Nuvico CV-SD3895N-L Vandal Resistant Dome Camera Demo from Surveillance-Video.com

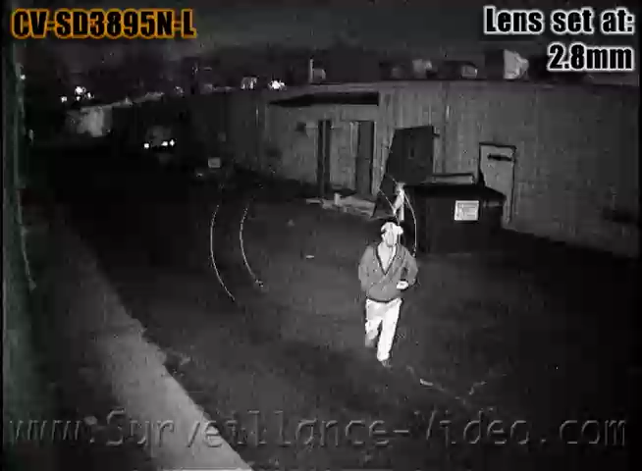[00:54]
However, the structural design of this model of camera makes it difficult to focus the camera on this.